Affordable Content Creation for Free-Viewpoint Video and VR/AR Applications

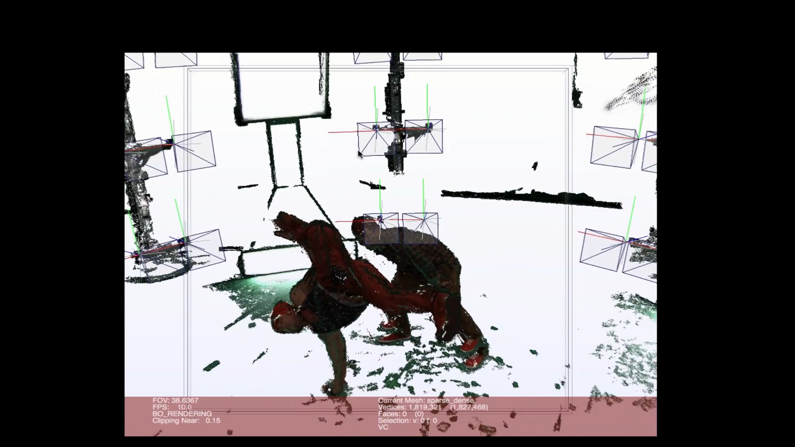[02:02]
Although this dataset uses both RGB and infrared cameras, we only make use of the standard ones.